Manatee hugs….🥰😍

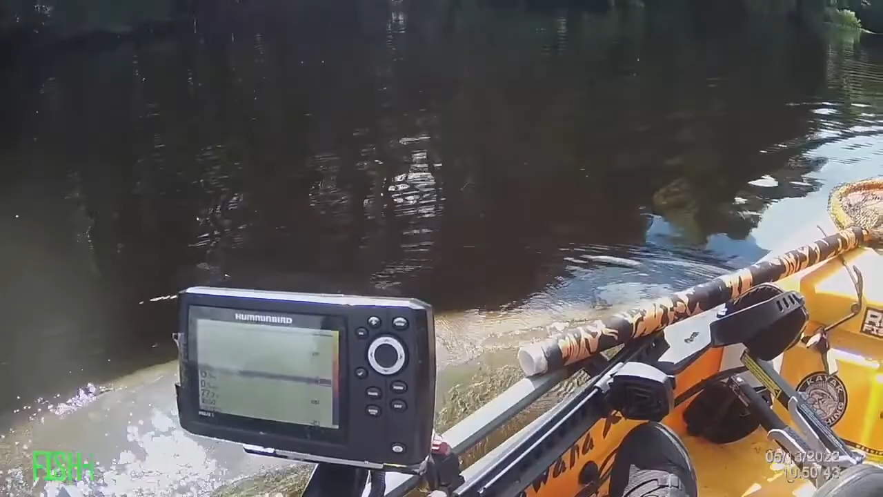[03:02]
look at you, oh my god, there's three manatee right there,